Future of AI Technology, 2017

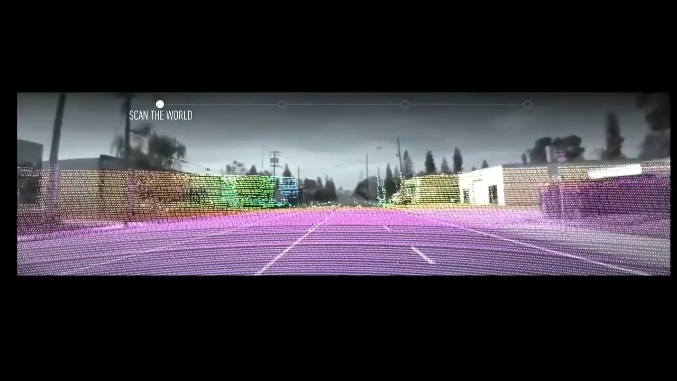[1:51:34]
We have a LiDAR mapping car, and we're trying to detect everything that's around us, whether it's the lanes, the vertical poles.